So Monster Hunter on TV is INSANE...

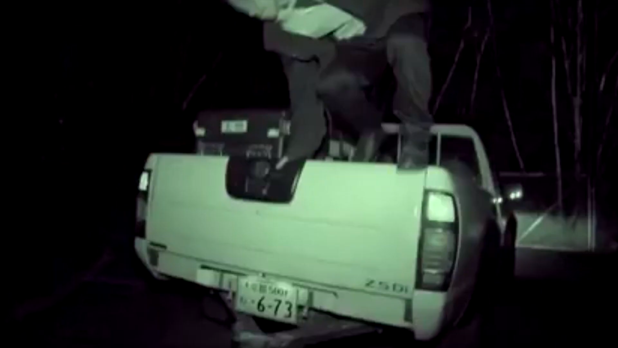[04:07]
What you see in the background right now is the beginning of a commercial for Freedom Unite,
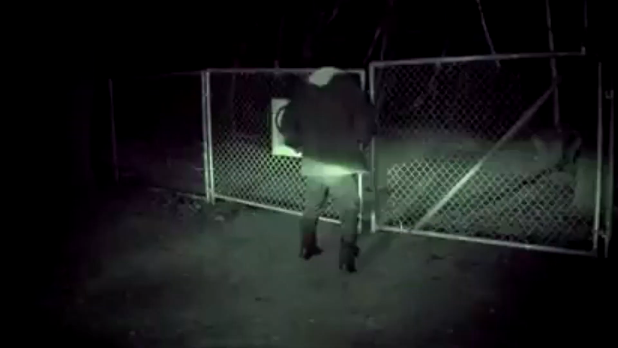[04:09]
which is a clear riff on the Ghost Hunters series.
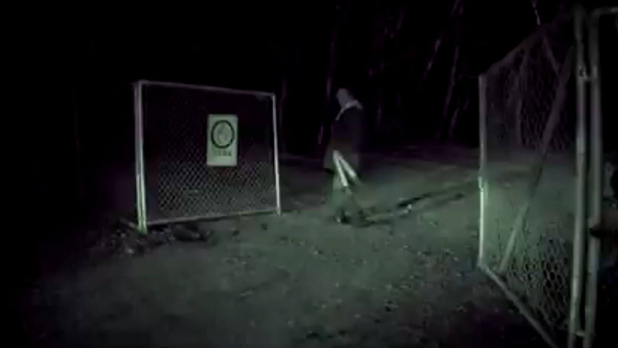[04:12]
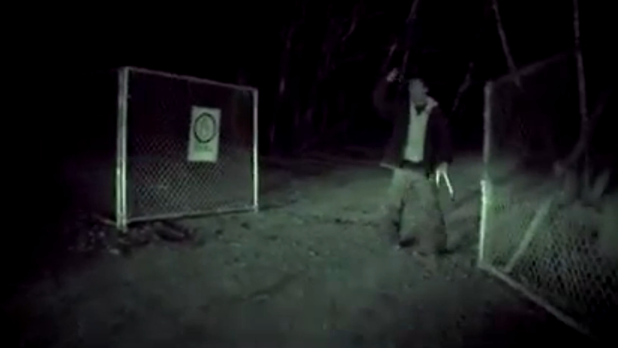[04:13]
Just a bunch of people in a truck going to an abandoned forest in the night,
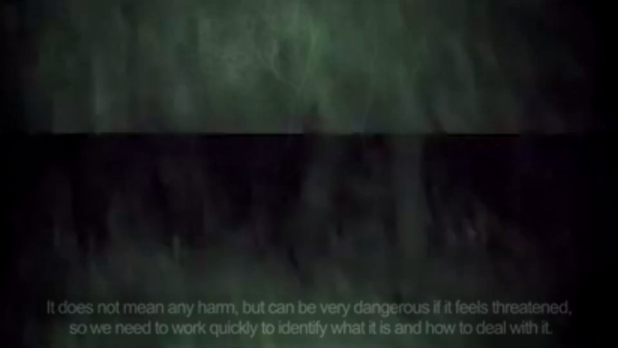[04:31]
Around 40 seconds in, they find a steaming pile of...
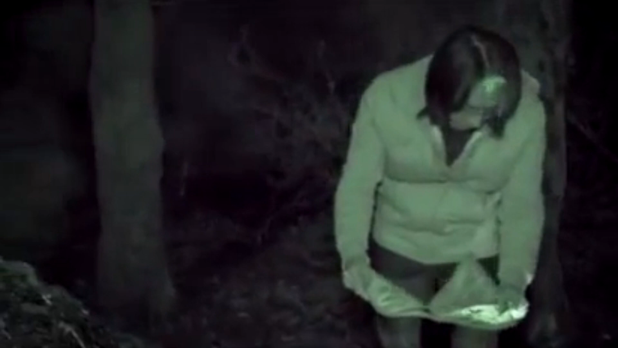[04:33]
I'm not going to finish that sentence, but one of them tastes it, makes a coughing sound like they're disgusted,
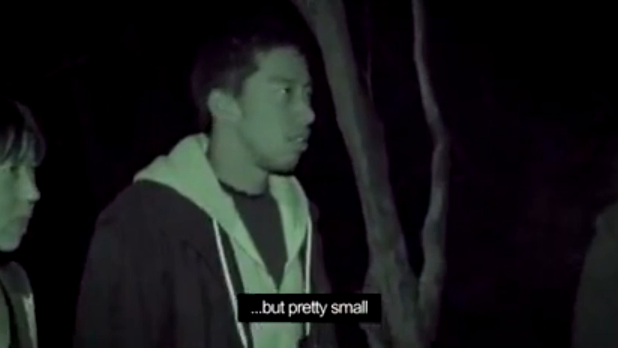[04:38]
and then somehow identifies both the creature's species and the fact that it's a little bit small. Then they, um, they do this.